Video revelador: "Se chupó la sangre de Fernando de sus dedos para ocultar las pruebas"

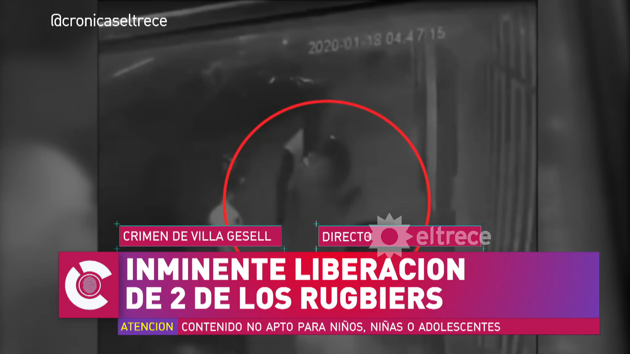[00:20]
Recordemos y situémosnos. Ellos asesinan a Fernando en los 445.
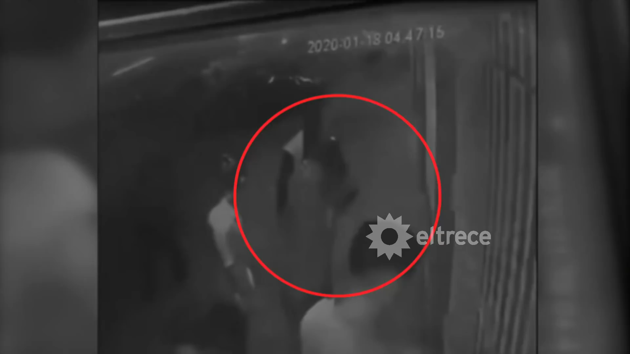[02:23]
No estamos inventando, no estamos flasheando, como se dice ahora, que eso es lo que aparece en el video. En el video se ve medio borroso, pero este video fue trabajado imagen por imagen a la hora de detectar lo que pasó. Sí, fíjate Mónica que está mejorado el video, porque la imagen original estaba azulada,
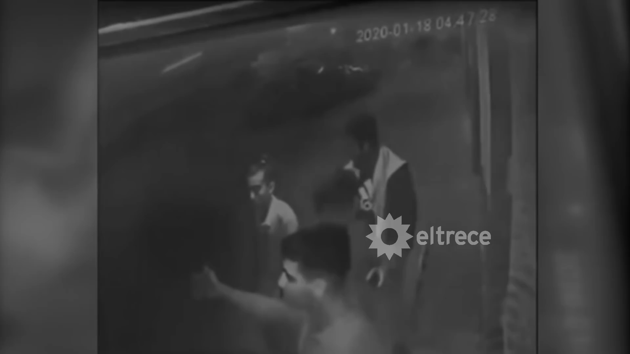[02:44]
porque claro, cuando el dueño del supermercado chino puso esa cámara, no era para tener en cuenta a la hora de un crimen,
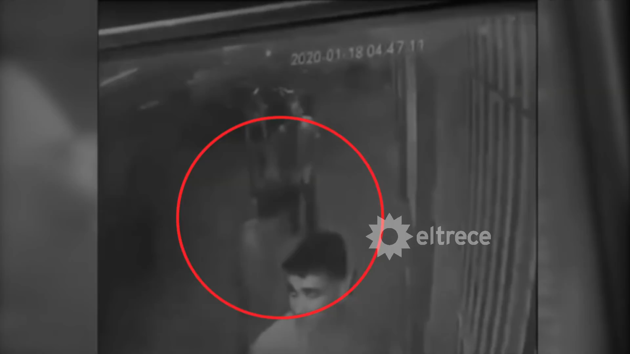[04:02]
Ese es Juan Pedro Guarino. No quiere decir que estando acá haya estado en el momento del asesinato.
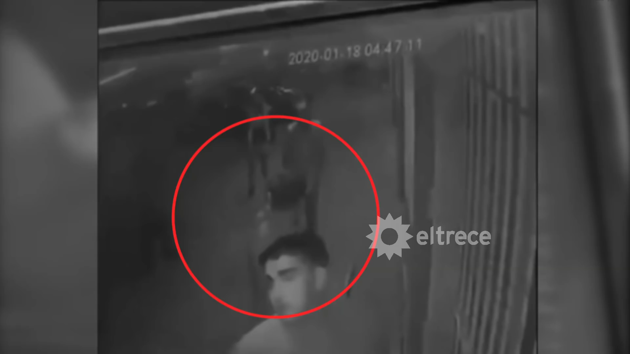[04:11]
Y en este momento, cuando se ponen como si fueran todos a la pared, que empiezan a pedirle los documentos, ahí es donde Matías Beniceli hace este movimiento, que es meter la mano adentro del bolsillo, porque la mano la tenía toda moretoneada, o por lo menos con algún... Manchada de sangre. Claro, y después sí, Pertossi se limpia los dedos con su propia saliva. Ahora, yo me imagino esa situación.